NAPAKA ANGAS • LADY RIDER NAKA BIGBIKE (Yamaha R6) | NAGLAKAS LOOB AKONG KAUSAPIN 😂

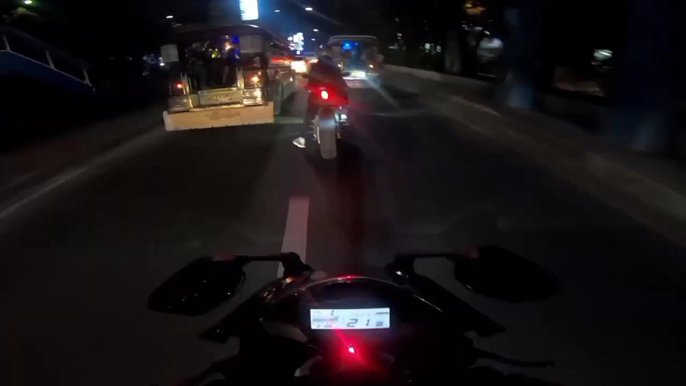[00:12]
Mukhang yung high teta ni ma'am.
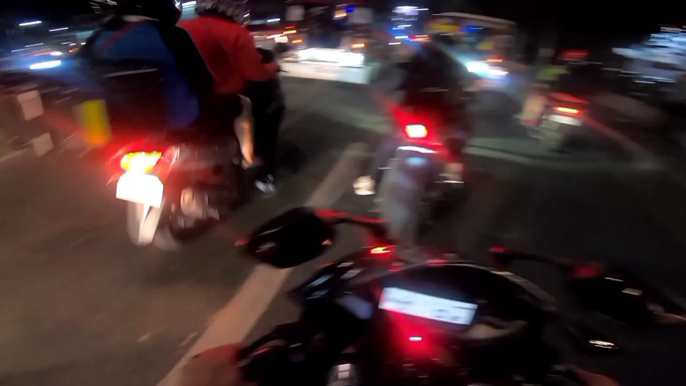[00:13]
Shit, man. Ngayon lang nakakita ng babae na arubad sa personal boy. Ito, nakasabay pa natin. Woo! Ama angas.
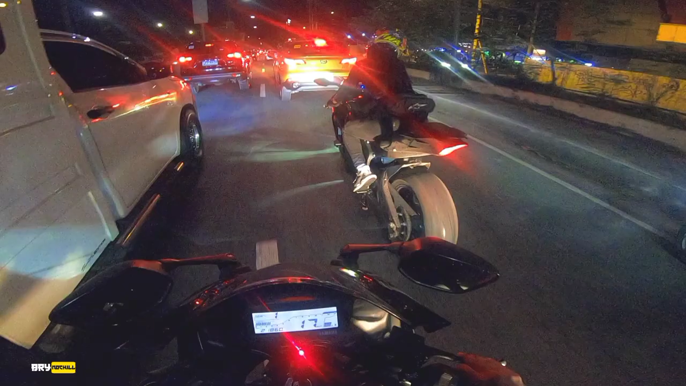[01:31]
Gago lady rider, pre. Angas. Arawan, men. Dalang natin siya, men. Arawan, men. Sino kaya to? Shit, men. Sana all. Sabay-sabay tayo mag-sana all, mga chong.
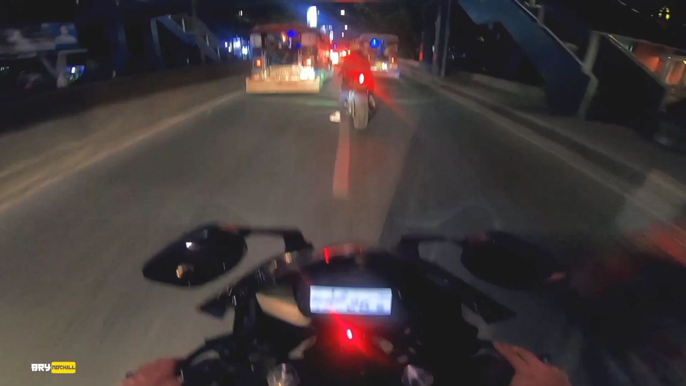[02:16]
Ah, may abot ni ma'am. Mukhang high teta ni ma'am. Mga chong, nakangiti lang ako ngayon. Shit, man! Mahalata siya, baba natin yung ating visor at hindi na tayo mahalataang nakasunod lang sa kanya, no? Men, ngayon lang nakakita ng babae na arubad sa personal boy.
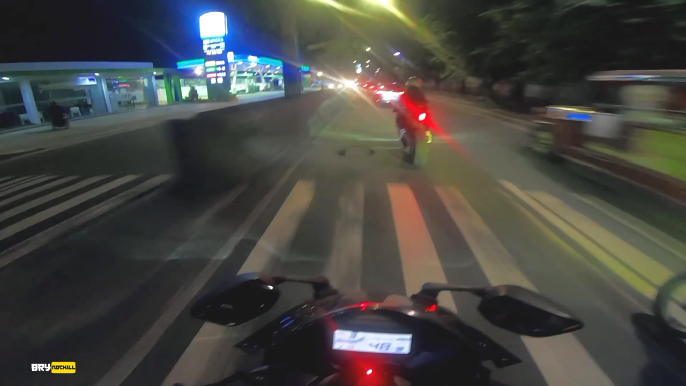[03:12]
Ito, namili ko likod na sa akin si ma'am.
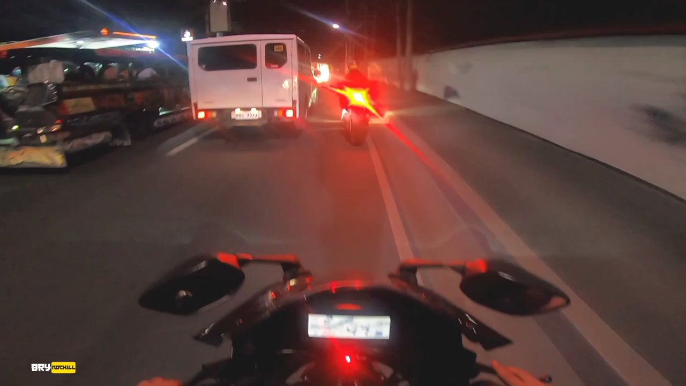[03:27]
Grabe, no, men. Ako, nangangawit na ako dito sa R15 ko.
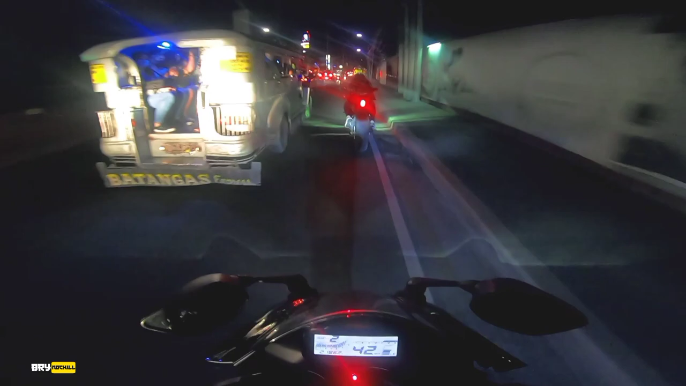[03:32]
Paano pa kaya yung bigago? Paano pa kaya yung babaeng lady rider, no?
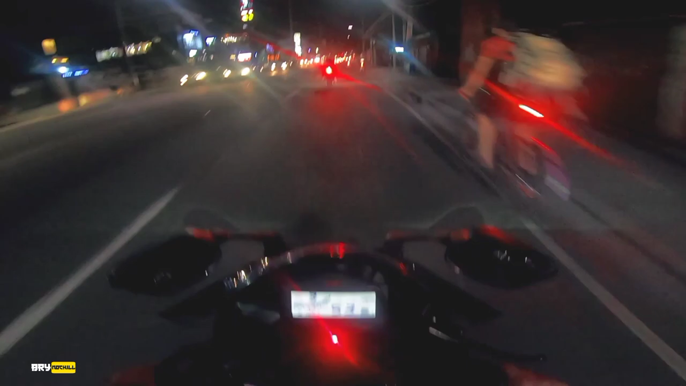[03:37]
Shit, men! Pasan traffic pa, men. May braso pa kaya to.
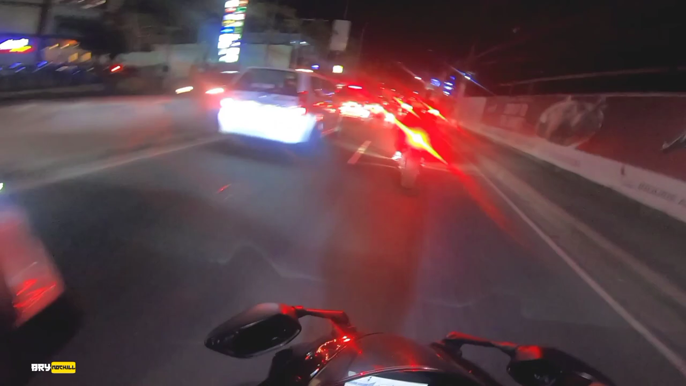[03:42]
May braso pa kaya to, si ma'am. Grabe, men. Babae ba? Hindi, babae, men. Babae. O ba, long hair lang. Pamaya si Pugi pala to, no? Dapat ng gulong eh, no?
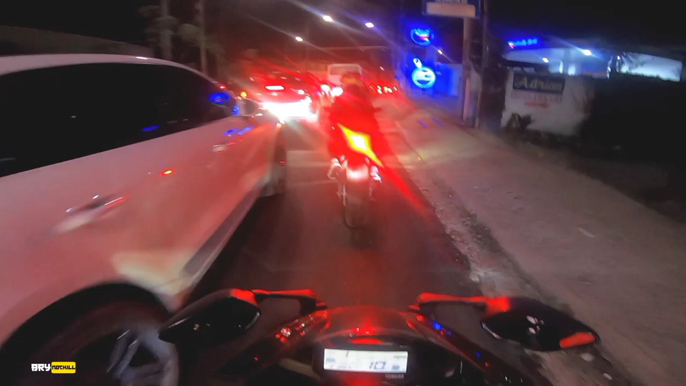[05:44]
Anong gagawin mo kapag nakasabay ka ng R1, mga chong? Dream bike mo, sundan mo lang. Sundan mo lang kahit sa mapunta. Pag uminto si ma'am,
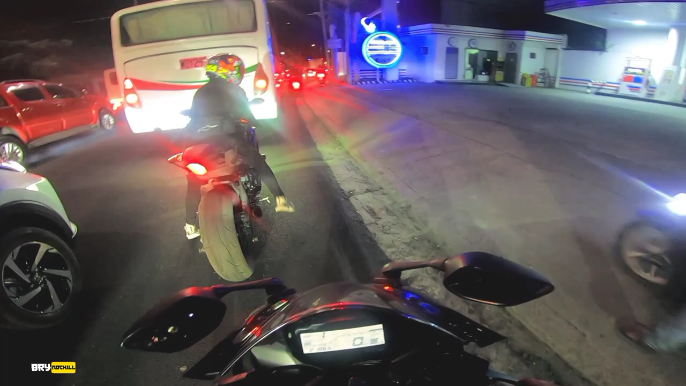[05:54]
pag pinasok niya, papasokin niya kaya? Hindi niya papasokin, mga chong. Go go go, kaya mo yan. Woo! Go go go. Nahihiya ako, tanungin ko sana kung anong page ni mo, may baka may page eh.